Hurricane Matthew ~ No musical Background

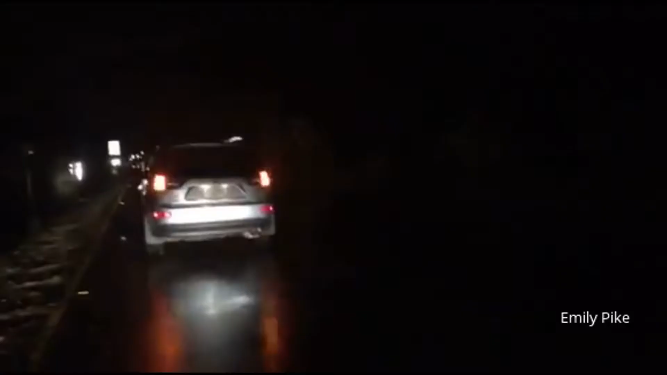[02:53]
Flooding coming up on this road. Multiple vehicles are gonna most likely have to turn around. So this will be an eventful night, folks.